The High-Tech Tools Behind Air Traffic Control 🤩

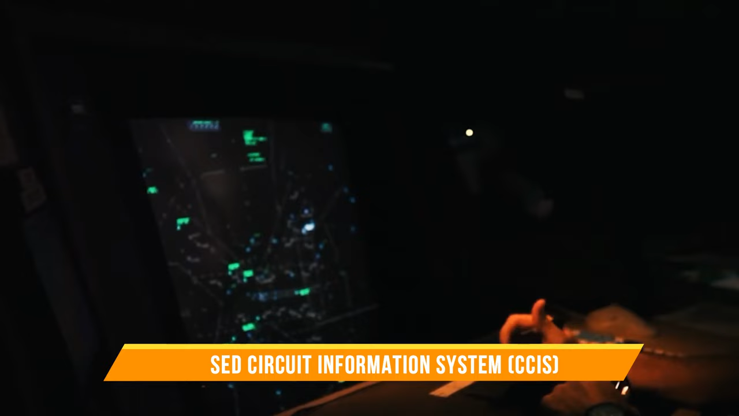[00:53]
Next, we have the Closed Circuit Information System, or CCIS, which acts as eyes and ears of the controller.
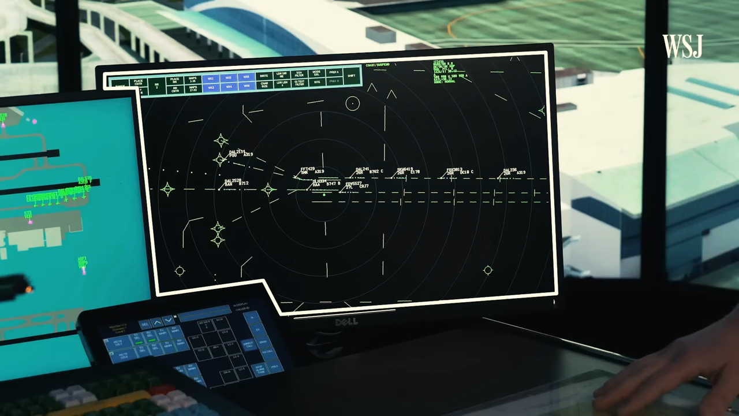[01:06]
It displays, for example, relevant meteorological data, wind information,
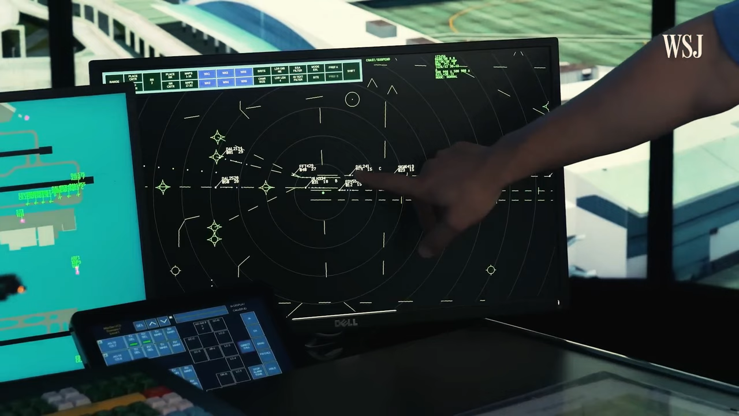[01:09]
current air pressure setting, measured visibility, and weather forecast.
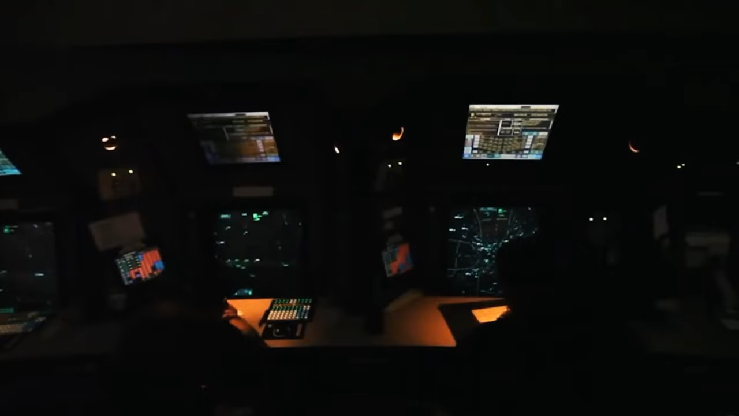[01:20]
The clock serves as the heartbeat,
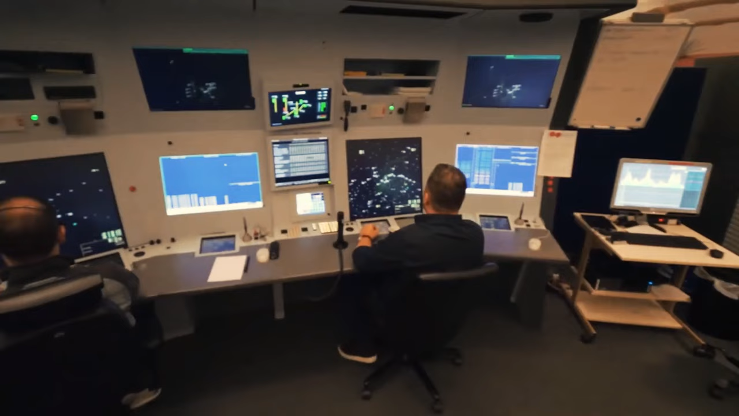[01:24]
synchronizing actions, and ensuring precise timing in every operation.
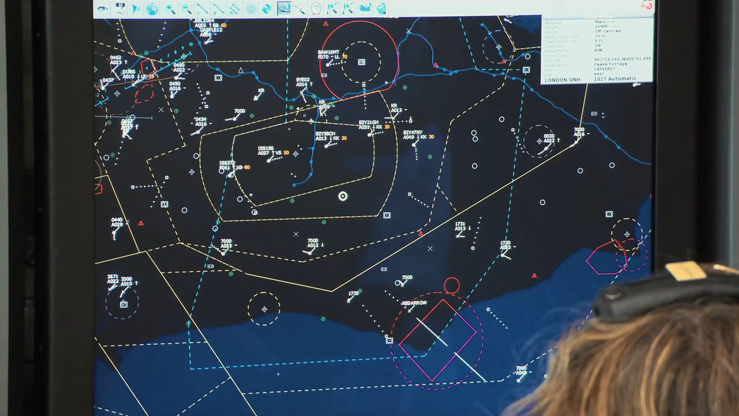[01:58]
This information is indispensable for making split-second decisions.
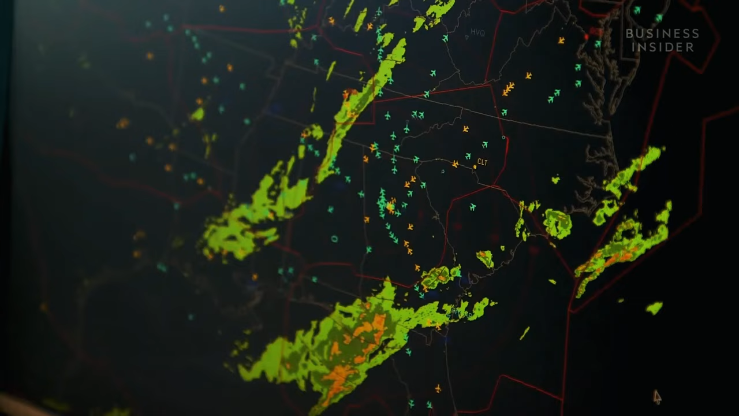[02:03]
Additionally, the Online Data Interchange and radar displays
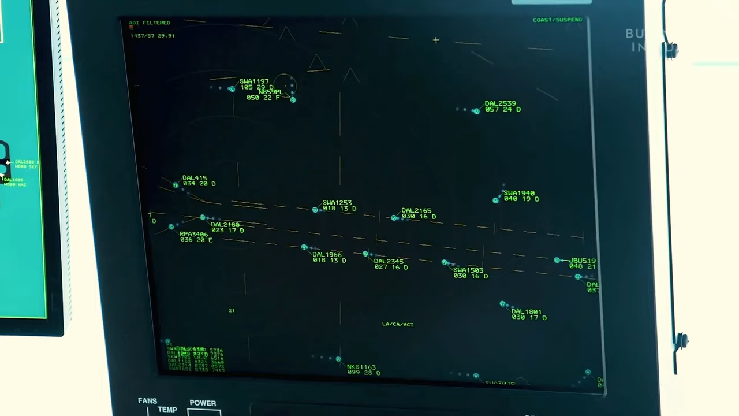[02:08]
offer crucial flight plan data and real-time updates,
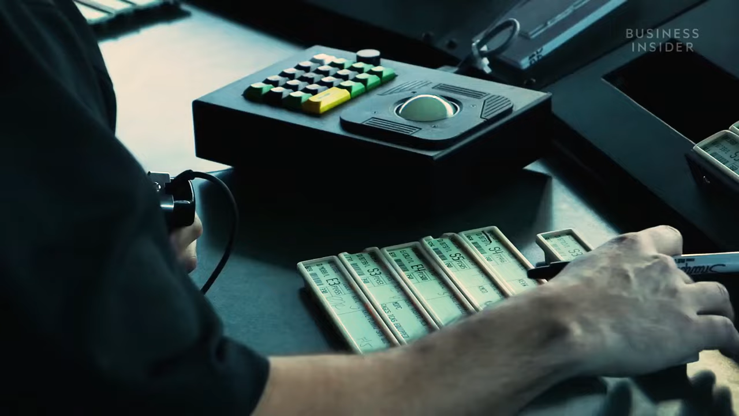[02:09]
enabling controllers to adapt swiftly to changing scenarios.
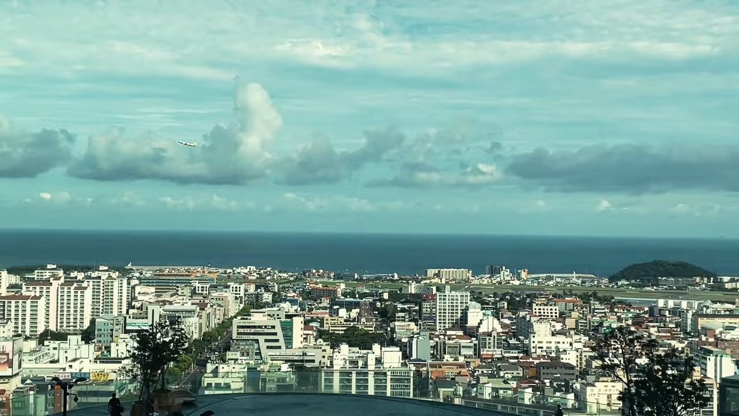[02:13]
Welcome to the tower working position,
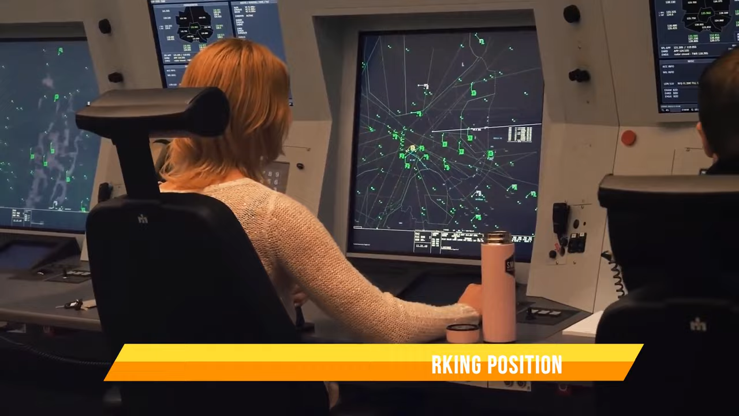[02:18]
the heart of tower control operations,
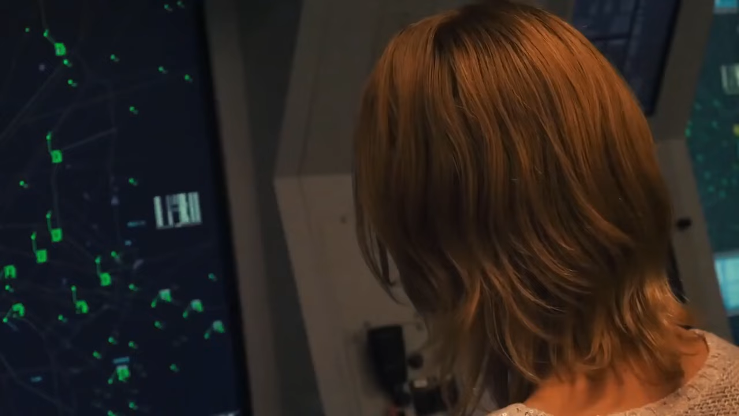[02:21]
where controllers use specialized tools to ensure the safety and efficiency of aircraft movements at the airport.
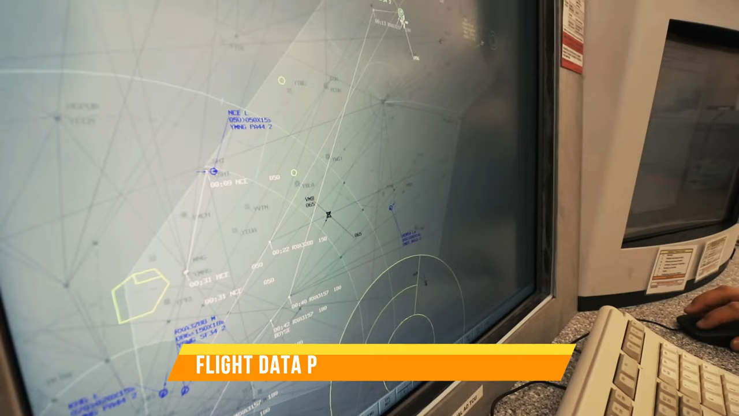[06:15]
Tools like Flight Data Processing System, FDPS,
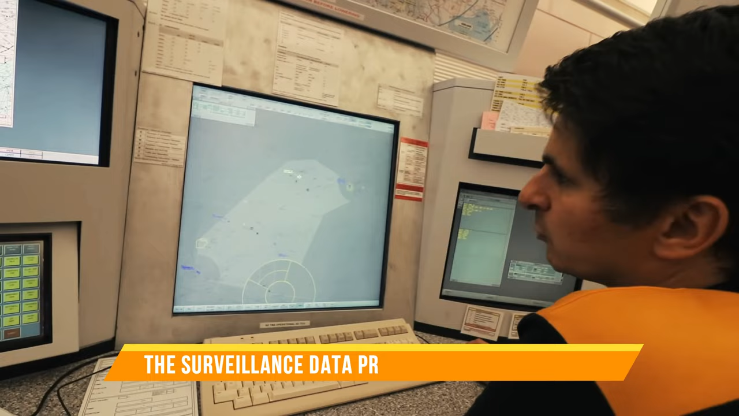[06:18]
the Surveillance Data Processing System, SDPS,
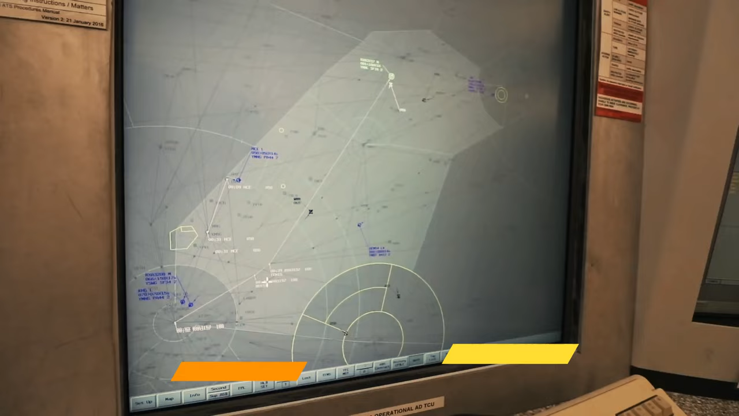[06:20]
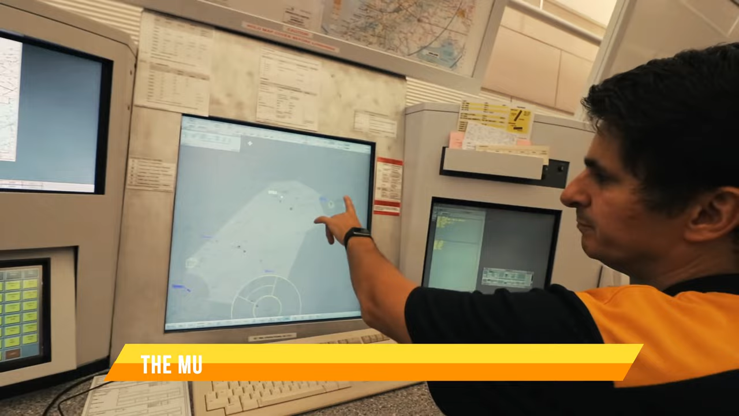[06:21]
and the Multi-Radar Data Processing System,